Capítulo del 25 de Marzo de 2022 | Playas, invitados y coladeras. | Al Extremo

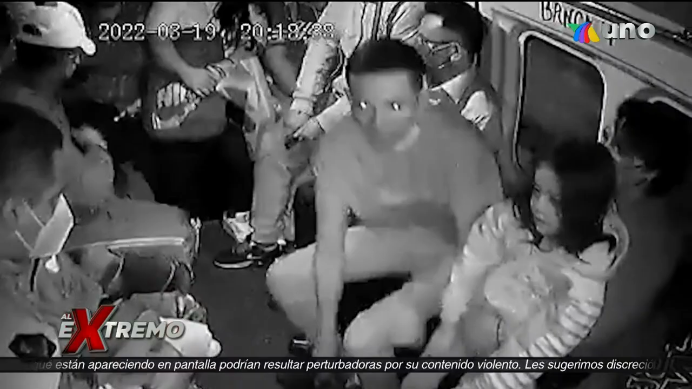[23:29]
Entre los pasajeros había dos niñas.
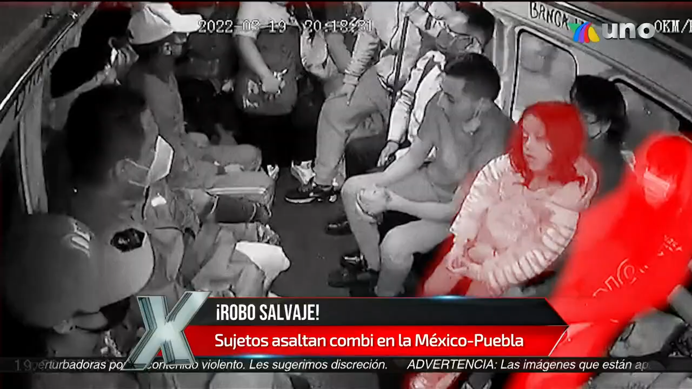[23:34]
Una de ellas viajaba en las piernas de su mamá. Al comenzar el asalto, la primera reacción de la señora fue proteger a sus hijas.
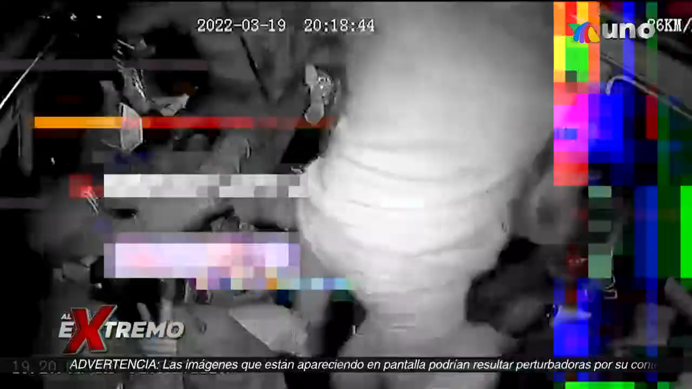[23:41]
Las tres se abrazaban invadidas por el miedo. Mientras tanto, a unos centímetros de ellas, uno de los delincuentes disparaba a quemarropa.